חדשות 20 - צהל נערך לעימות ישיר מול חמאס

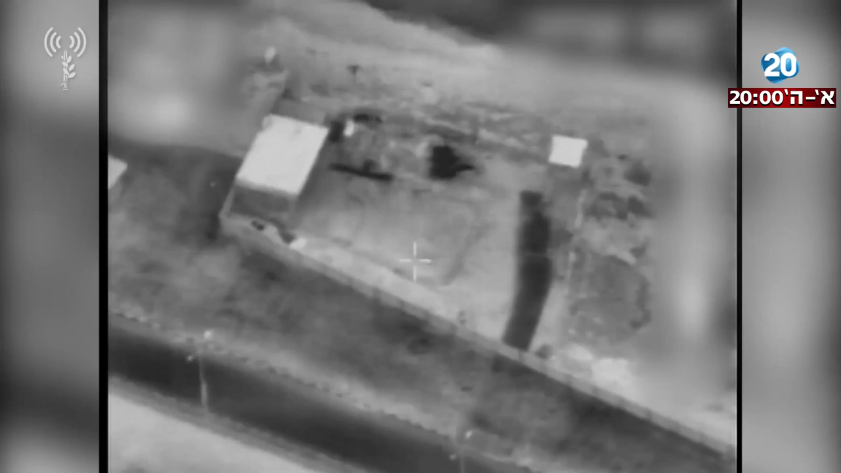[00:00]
לילה כבר אפשר לומר צהל תקף מטרות חמאס ברצועת עזה בתגובה לשיגורי אפיפונים ובלוני תווירה ונפץ